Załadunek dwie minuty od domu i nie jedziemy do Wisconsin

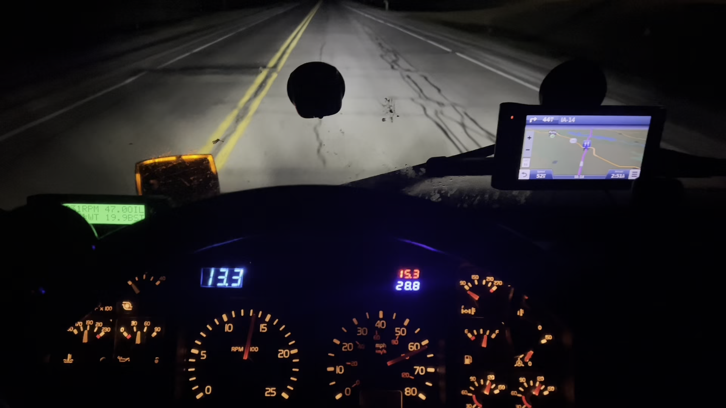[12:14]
A ten czerwony źle pokazuje. Ten niebieski. 29 stopni. O pierwszej pięćdziesiąt nad ranem. 29 stopni w środku nocy. No jakaś masakra. I śpijcie tu bez klimatyzacji. Przy trzydziestostopniowej nocy. Kurde. Nie mogę już z tymi... Co za drogi. A u mnie w domu dwadzieścia dwa stopnie.
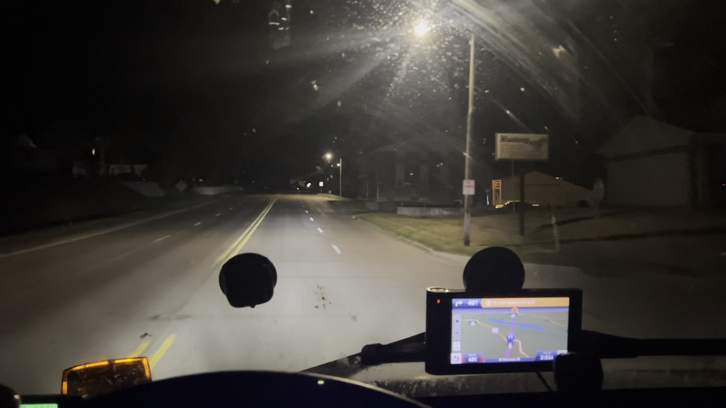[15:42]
Niech go kurde użyją raz w życiu. Może się domyślą. A jak nie no to trudno. Ale. Ale. Może spróbuję zrobić taką półkę. Przy tym węcie. Żeby ta rura szła. To takie. Półkę. Ja wam powiem jak myślałem. A wy mi powiecie. Czy coś takiego ma prawo bytu. Tak to jest w nocy jeździć w nowych miejscach. Wszędzie niskie mosty.
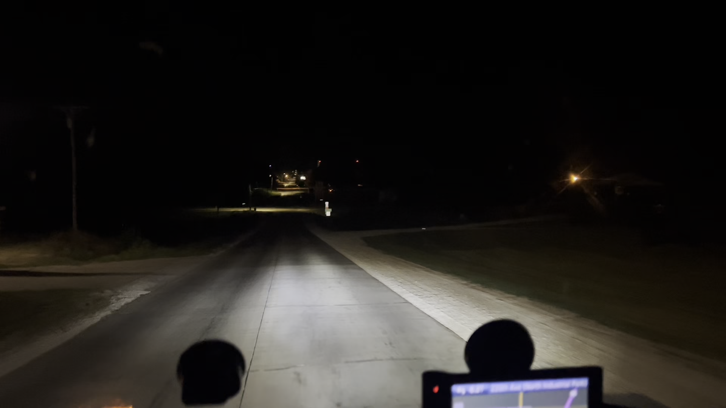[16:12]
Tu jakieś jedenaście. Już objechałem dookoła. Wszystko. Za dużo że ja tu skręcam w lewo. No powiem wam kurde. Byłem z drugiej strony miasteczka. I nie mogłem tu przyjechać. Musiałem naokoło objeżdżać. I tam chłopaki śpią. Widzę. Kurde jakie to hajwi.
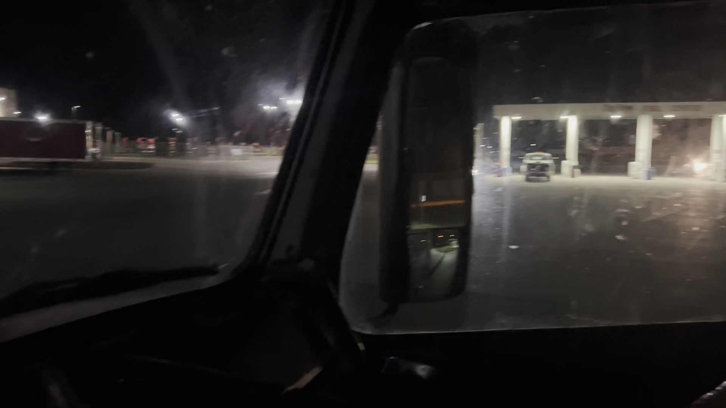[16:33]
Tu rozwinięte. Tu mają pompy do tankowania. Tu jest truck wash.
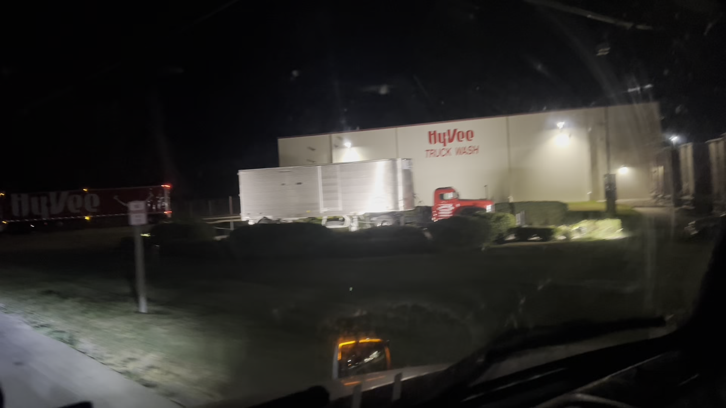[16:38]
Można sobie umyć ciężarówkę. Znaczy nie wiem czy tylko i w ciężarówki myją.
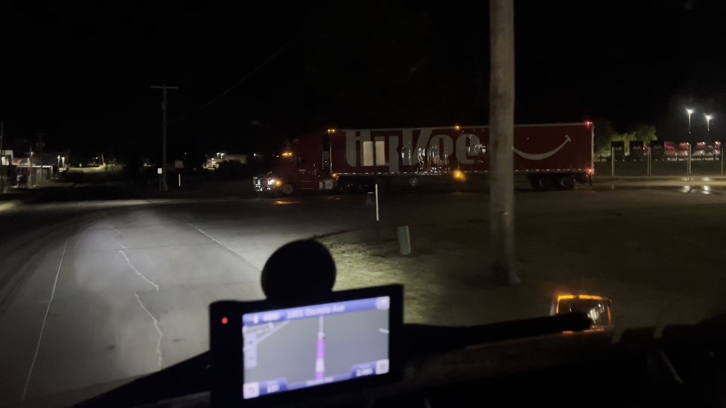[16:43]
No gdzie Kościół. Gdzie. Po prostu zmieni pod moje koła. A tu prawdopodobnie będę stał. Bo mi mówili że mnie.
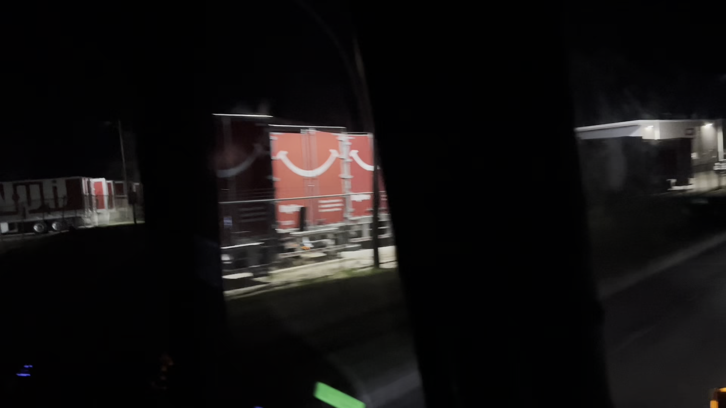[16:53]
Pokierują na parking jak to jadę. I się zczekuje z gardem.
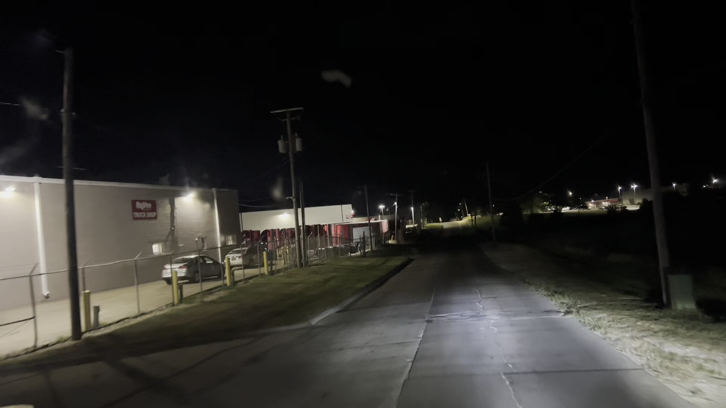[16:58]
Tu też truck shop. Proszę naprawy.
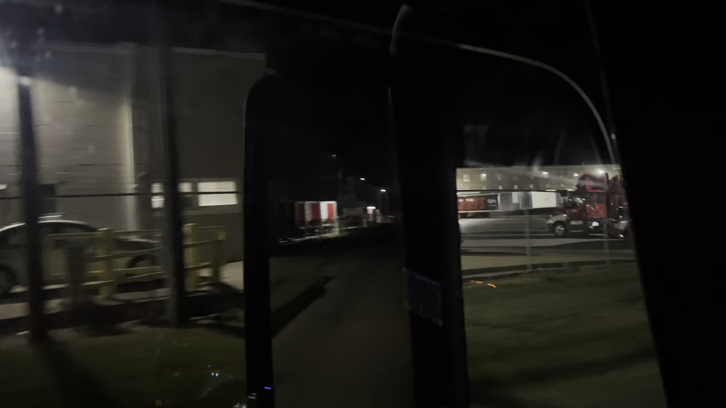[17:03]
A mi się widać że tylko ich ciężarówki tutaj. Działają.
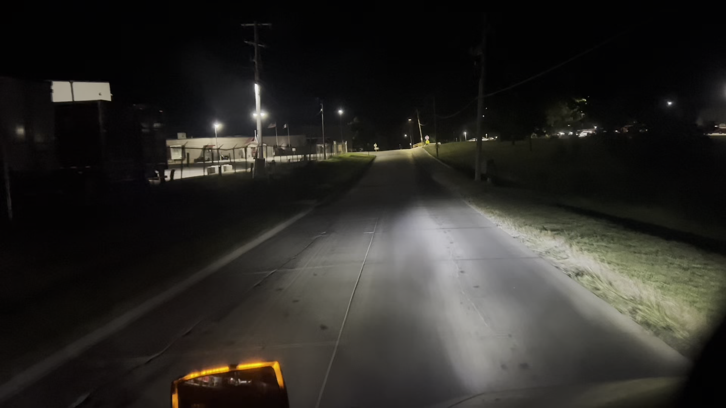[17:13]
A tu jest Cieciuwa. A tu jest Cieciuwa. A tu jest Cieciuwa.